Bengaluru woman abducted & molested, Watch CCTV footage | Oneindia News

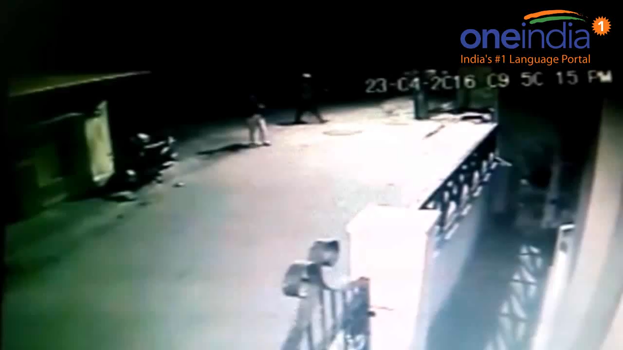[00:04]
Hello and welcome you watching One India News and I am Pooja Sachteva. This CCTV footage has surfaced showing the shocking abduction of a 22-year-old woman in Bengaluru. A man can be seen grabbing a woman from behind and abducting her and taking her to a secluded place. The woman was on a call in front of her paying-guess accommodation in Katri Guppe in South Bengaluru. This incident took place on 23rd April and the victim is identified as Anusha.